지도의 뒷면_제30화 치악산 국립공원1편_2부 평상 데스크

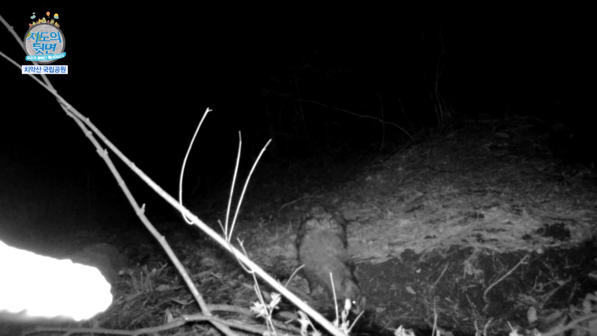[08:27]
아, 너구리. 네. 오, 너구리가 이렇게 생겼구나.
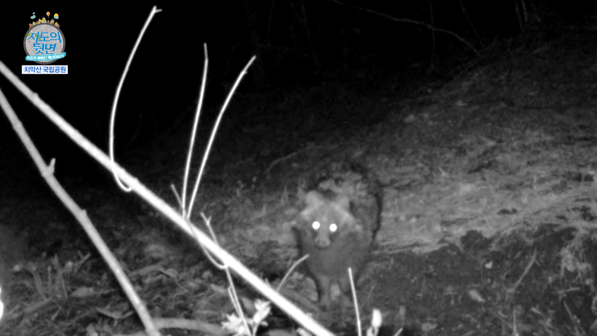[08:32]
이게 뭐예요? 얘 멧돼지. 멧돼지? 네.
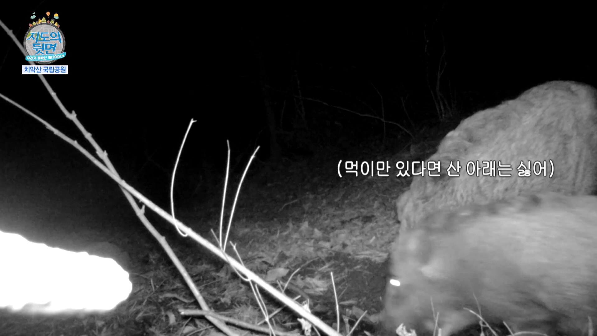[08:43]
자, 이렇게 찍은 화면이나 이런 걸 또 어떻게 또 활용을 하시는지.